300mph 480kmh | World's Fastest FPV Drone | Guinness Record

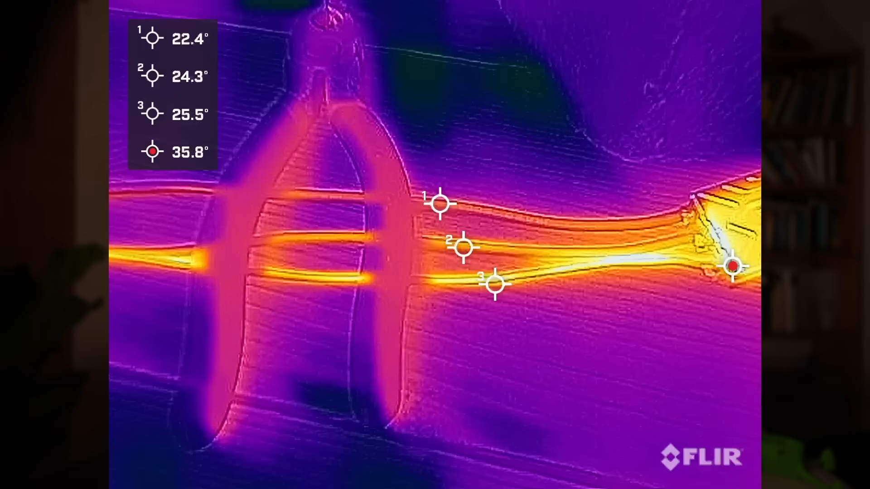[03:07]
Make it very hot and can be fragile and temperamental.